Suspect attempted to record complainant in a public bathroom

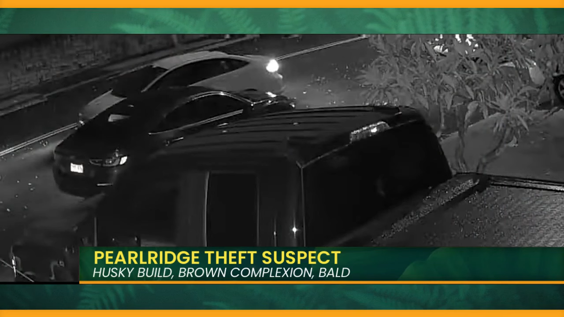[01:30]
Now the next case involves a group who used a garage door opener to pull off their burglary. Tell us all about this IAL home burglary. Yeah, so this case on Wednesday, July 24th, 2024, about 4.17 a.m.
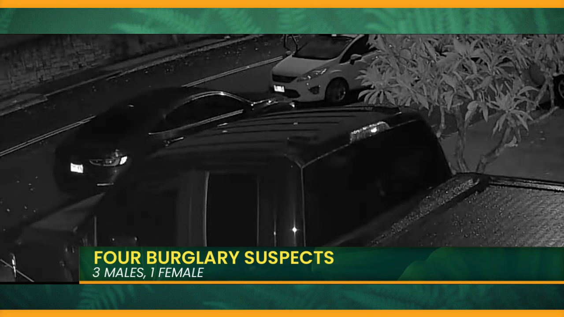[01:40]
These three individuals entered a vehicle that was actually left unlocked in front of the complainant's home. Ah, no! They then took the garage clicker and started clicking on it, and as soon as that garage door opened, they proceeded to enter and take numerous property. The video isn't the greatest, but we're using this as a learning tool to kind of let people know that, please, always lock and secure your vehicles, and be very mindful as to where you're placing your garage clickers, if you're able to conceal it, hide it, or whatever you need to do. But first and foremost, once again, always lock and secure your doors. Yeah. You know, Sarge, we have talked about this in the past where it's important, even though you feel safe in home on your own property, it's still important to make sure that all of your property is locked up.
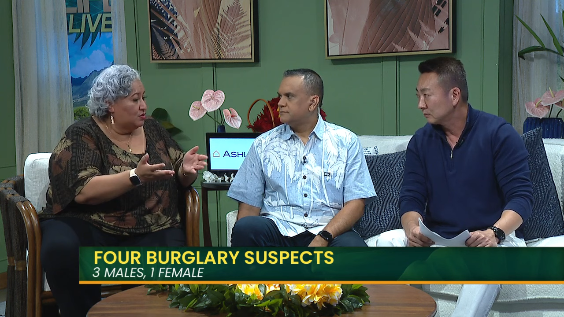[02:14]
Yeah, time and time again, we've had cases like this where we're constantly reminding the public, you know, even though your car is in the garage, in the carport, even in front of your house, always lock and secure your doors because we do have people roaming the neighborhoods while you're fast asleep just pulling on the door handles and hoping to get lucky. You know, when we were watching that video, it was almost like they knew where to park.
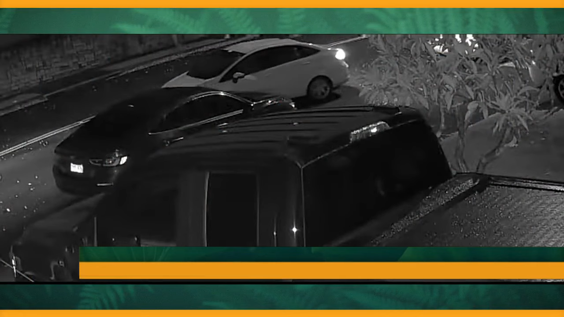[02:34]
Maybe they perhaps they knew where the cameras were, you see like they knew exactly to park right behind that tree and then get out and then go looking for that garage door open. Yeah, these definitely aren't amateurs. You know, these people, they're very smart in what they do. They canvass the neighborhood. Oftentimes, they're able to visibly see the security cameras. And so they park in a certain way where it's going to be obscured. Yeah. Now, all right, Sarge, this last case is very disturbing because it involves violation of privacy. Please give us the details on this. Yeah.